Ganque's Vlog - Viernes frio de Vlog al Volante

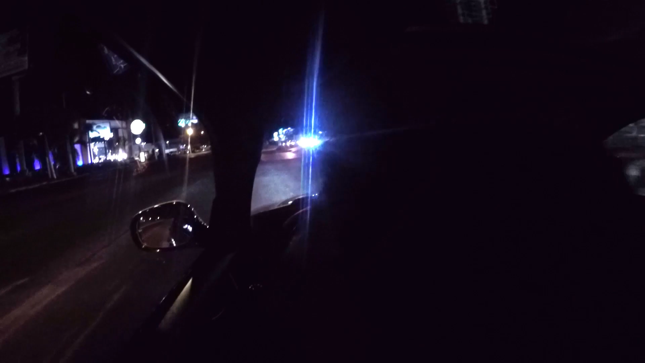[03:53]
así es señores, una llanta, si no está bien calentada no va a tener tracción, porque a fin de día hay un arrancón, miren qué, qué es un Corolla contra un Bora, lol, qué cagado, este, acá anda la arrancón ahí enfrente chavos, ah bueno, entonces las llantas, si tú tienes una llanta muy fría no vas a tener buena tracción, porque acuérdense que las llantas están compuestas de un tipo de hule, y el hule cuando se calienta se huele más blando,
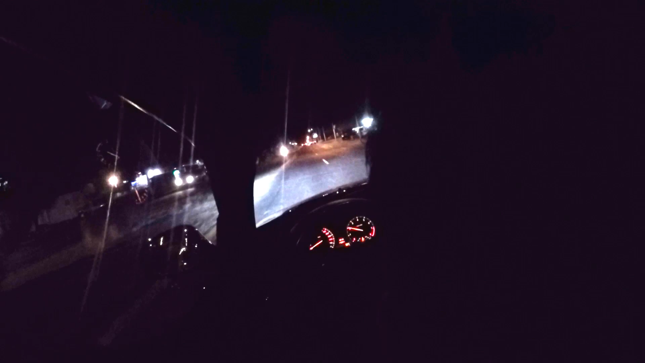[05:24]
a ver, es que no puedo ver mucho porque, andamos, nos vamos dando el rol, de hecho, ahorita fue echar su oído primero, por acá, a ver qué pedo,
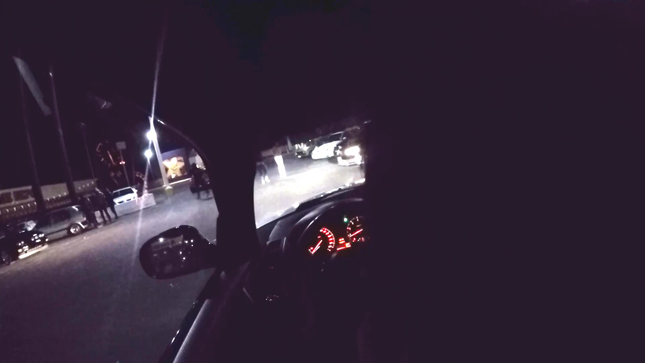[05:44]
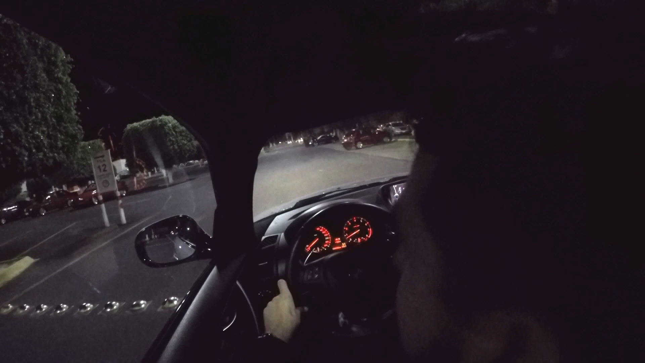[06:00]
pues aquí es chavos, aquí es donde se junta toda la banda en este saneamiento, este centro comercial vienen varios carros, acá están varios golpes de este lado y luego acá está un peyote con unos rines tipo BBS acá son Mustang o sea, tienen esas sus sillitas, todo el pedo what the fuck está cabrón, mano, está cabrón acá ya no hay nada de este lado no voy a tener que regresar y este a ver y como les digo chavos, aquí es un centro comercial
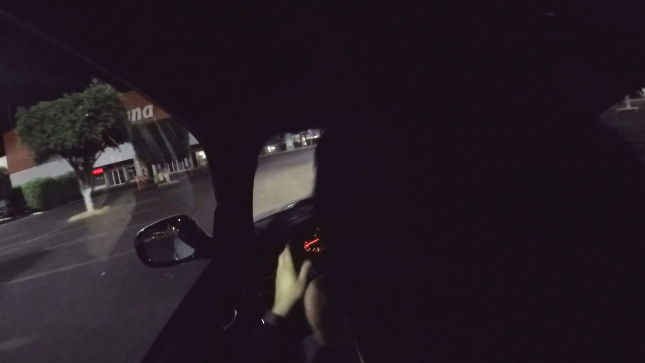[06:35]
en teoría no está permitido como que quedarse aquí a
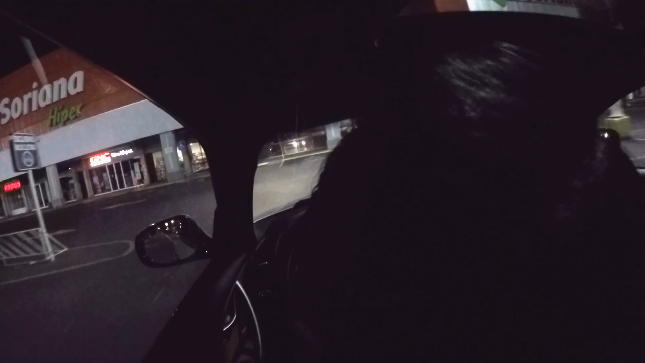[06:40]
hacer este tipo de desmadre pero pues si lo hacen así pues llevan ya años haciéndolo aquí pues es porque ya lo están permitiendo de alguna manera les da algo de plusvalía si le quieren llamar o sea, al centro comercial que pues ya, ya se quedaron con esa con esa imagen, ¿no? de que los viernes aquí vienen chingo de carros y puede ser benefactor o si sea algo malo para los para los del centro comercial o esta plaza comercial pero bueno miren, aquí yo les voy a mostrar miren,
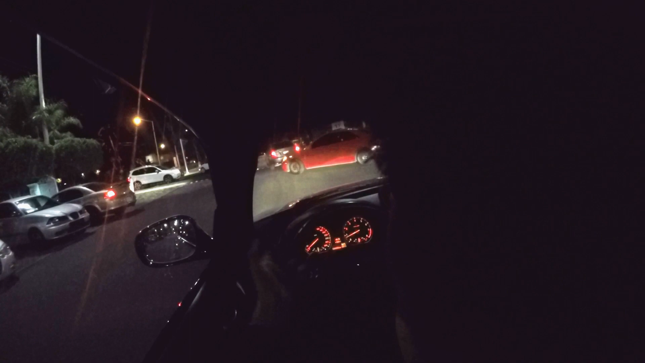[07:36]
van a darle un jale pues no van a ser la madre van a ser la madre van a dar un un este un arranconcillo seguramente a la gente que no sepa aquí chavos la ubicación es Soriana Cordilleras esto principalmente es entre Avenida Patria y Avenida Cordilleras en Guadalajara la zona pues creo que aquí ya es zona sur si mal no recuerdo pero qué pedo yo creo que se puede haber más gente el día de hoy
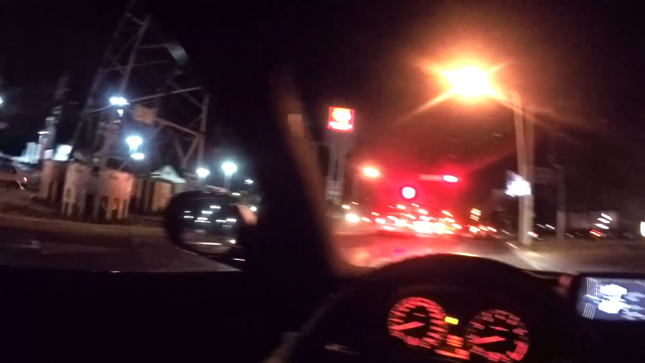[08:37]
ahorita pues dije no, pues déjeme quito la cámara para que se vea un poco más se aprecie más pero no, esto ya
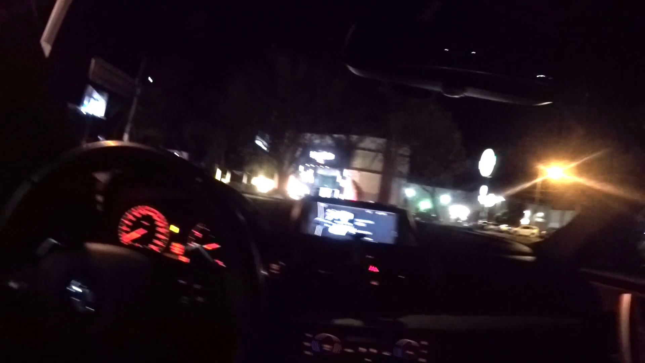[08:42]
ya está más más muerto que que la mentira de de la captura de cosas de cabrón del chapo Guzmán a ver acá no, pues no ya, ya se murió este pedo se me hizo rápido pero seguramente hoy está muy pero muy muy frío se compara con otros días yo sé que hay lugares que es más frío es que ay, yo los días no lo entiendo chavos pero pues aún así este la banda o se fue para otro lugar o
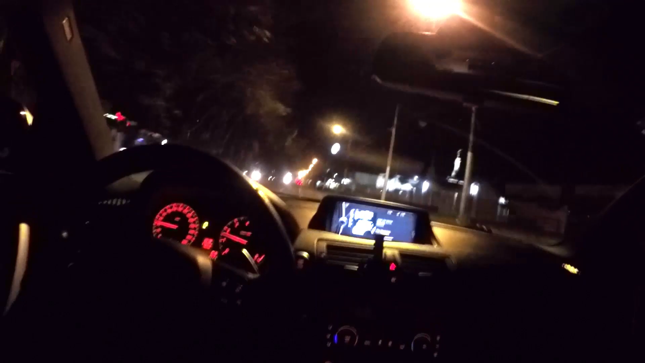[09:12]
o no sé qué rollo fíjate ok, chavo pues sí chavos ya se me hace que este vlog se va a acabar pronto pero pues ni paper ni paper
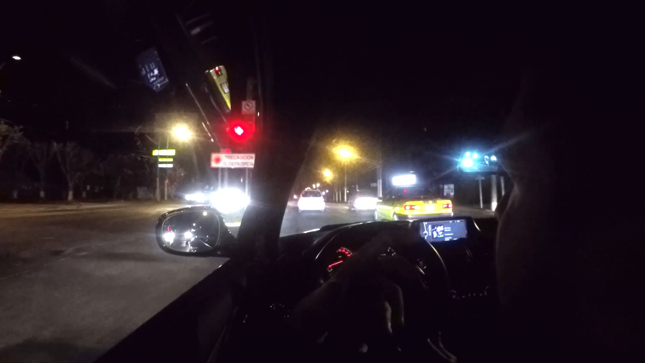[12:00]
abundante bueno no tráfico de caras separados pero por lo menos de ya saben de movimiento vehicular donde hay muchos carros y este obviamente hoy es viernes entonces mucha gente sale a a pasearse no sale a a tomar a echar sus chelas o de fiesta que se yo pero pues si es este es impresionante que siga habiendo pues bastante movimiento casi casi como estudia de día este esta esta zona de guadalajara tiene sus áreas o sea de repente pues si como para andar y si también hay mucho tráfico te vas para Chapultepec que están súper tan lleno
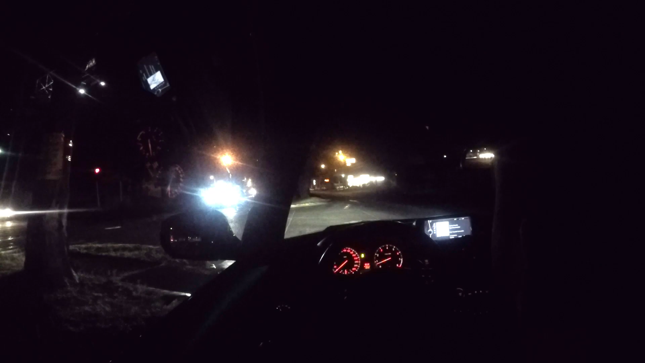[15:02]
esa mala costumbre ¿no? de de que nos vale un poquito de madre y la verdad es que pues es cierto o sea nos vale madre por cultura que no debería ser así es más bien incultura eso chavos pues no manejen no manejen cuando estén tomados o no te ven cuando manejen chavos miren nada más qué hermosura ahí adelante sería 2 no sea 235 o sea nada más este 220i pero está hermoso un gran ejemplar de de Vimer de BMW
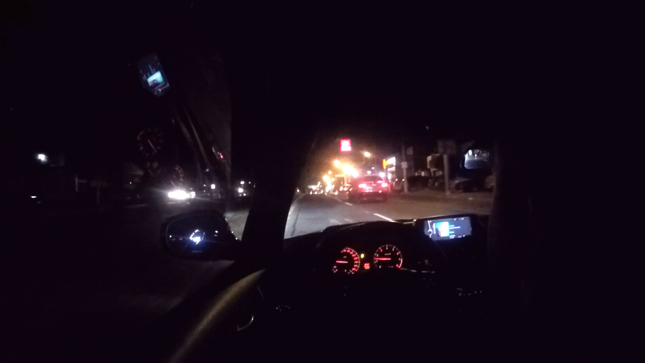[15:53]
ah no si es un 235 creo si es un 235 chavos vamos a ponernos en modo sport a ver qué pedo si nuestro amigo quiere correr
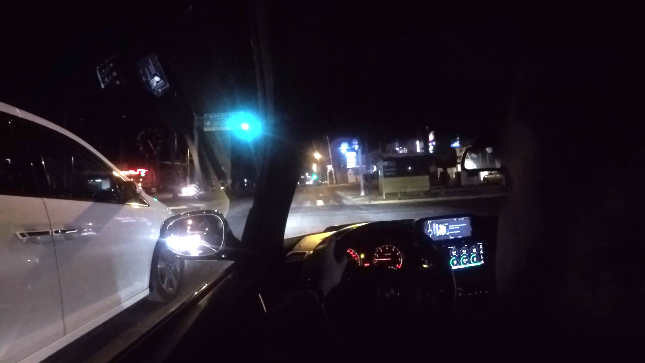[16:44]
ya pusimos aquí el medidor ahí está chavos de nuevo el M235 veamos qué pasa oh ya se nos fue güey no te vayas compa oh chingado trato de de revivir esa época de más de mi juventud donde les digo que un sáforo rojo era bonito aquí en patria